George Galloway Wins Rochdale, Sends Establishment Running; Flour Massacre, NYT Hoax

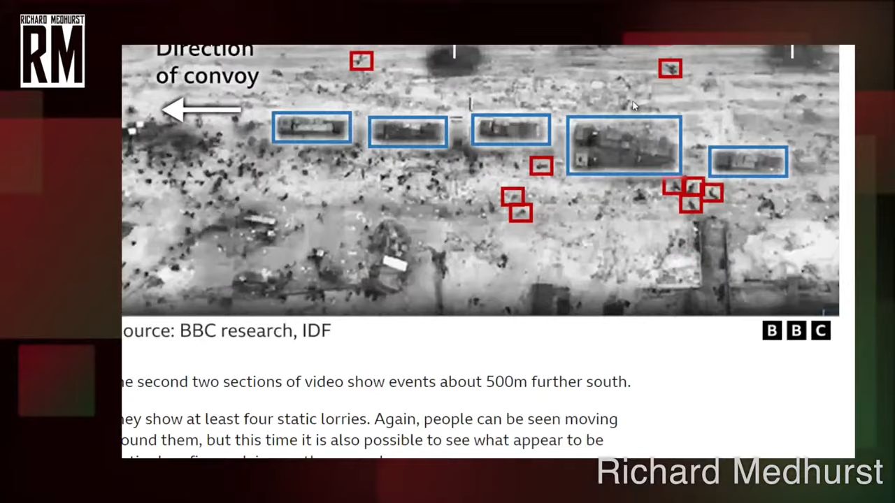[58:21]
I mean, just looking at this footage, you know, if they hadn't put any circles or a legend on it, it's difficult to know what's going on, right?
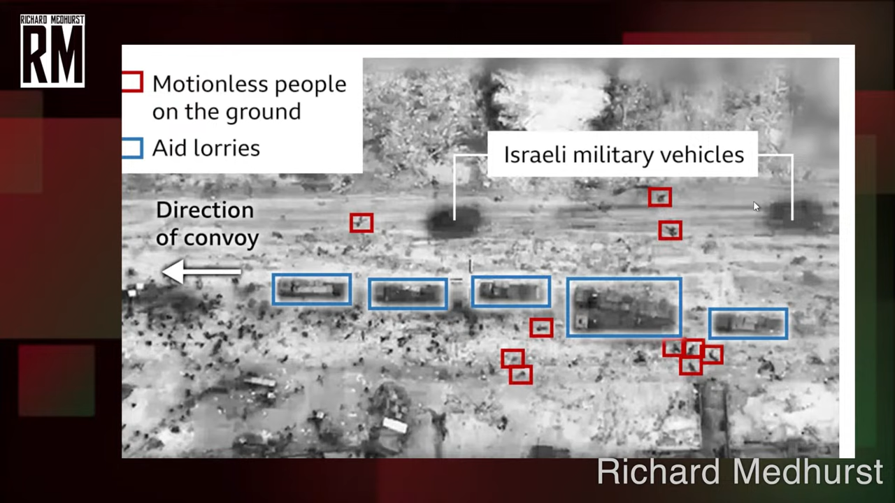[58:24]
But when you can see the tracer rounds being used, tracer rounds light up in the dark.